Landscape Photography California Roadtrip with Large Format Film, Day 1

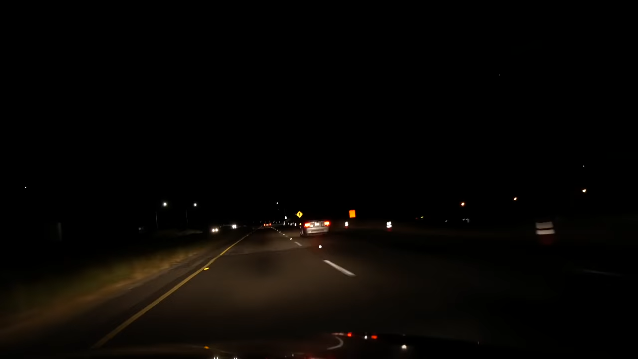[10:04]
through the night we drove until 2am reaching silicon valley for a night at a clean hotel a far cry
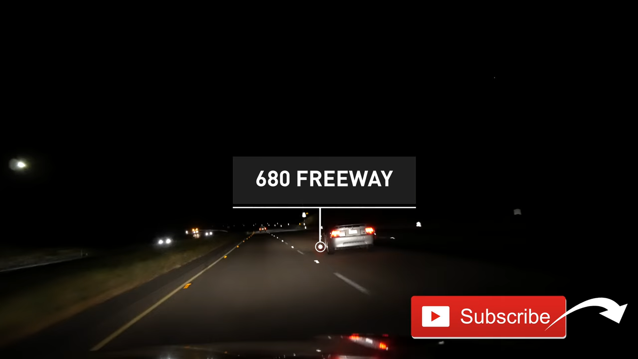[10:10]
from the remote wilderness we'd envisioned yet